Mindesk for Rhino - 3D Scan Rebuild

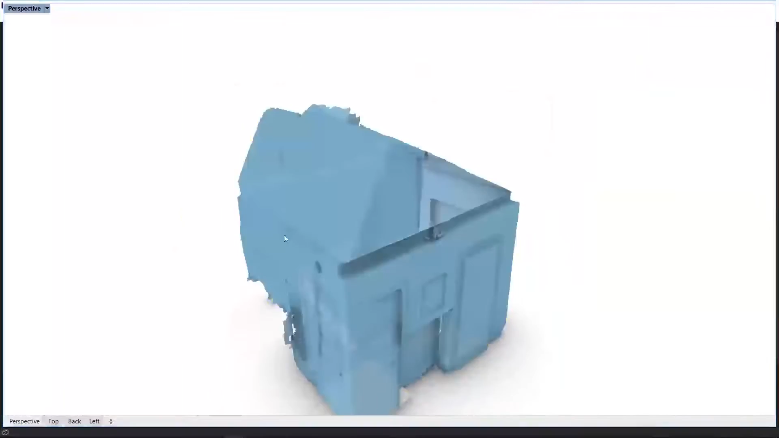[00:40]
So I'm going to go ahead and start to model just a basic shape,
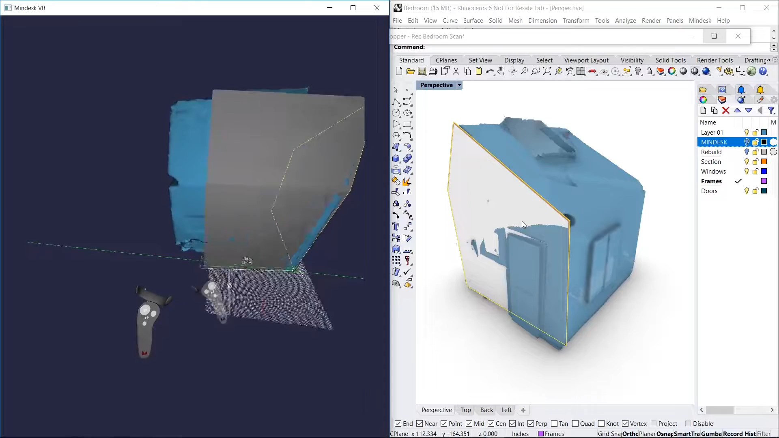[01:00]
So once I set up that extrusion, I can zoom inside and see exactly what I can model from. So I'm going to start with the frames.
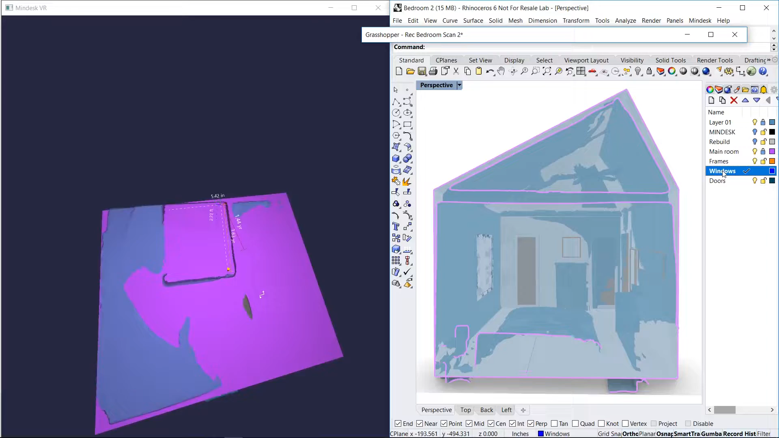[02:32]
Using the near surface command, I'm able to click exactly where I want to.